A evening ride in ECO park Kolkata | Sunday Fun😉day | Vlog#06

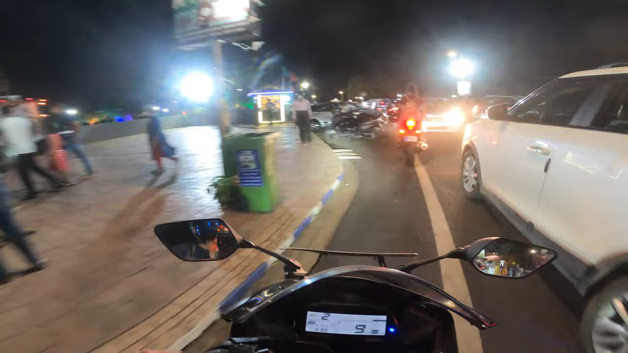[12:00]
नहीं है लेकिन फिर भी मतलब रोड बहुत साप सूतरा है बहुत अच्छा लग रहा है यहां का महौल
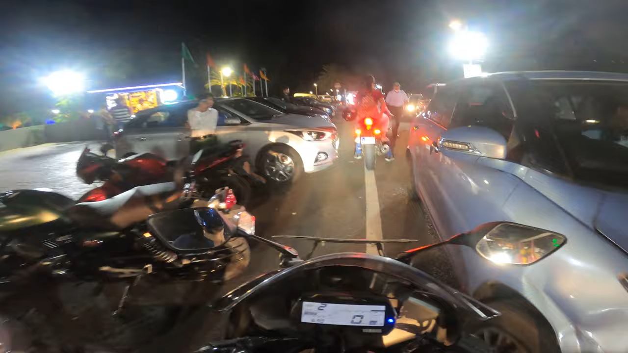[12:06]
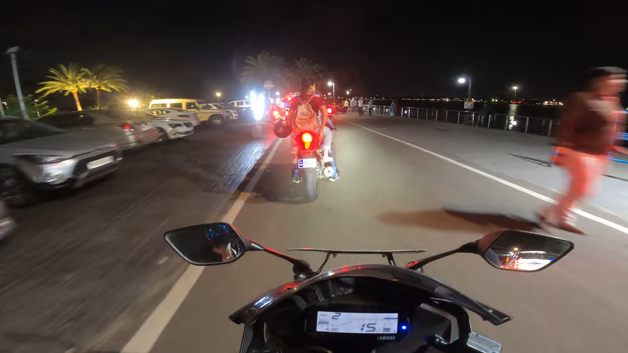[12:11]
और सामने है नोबिल यह भी हम लोग के क्रूप काई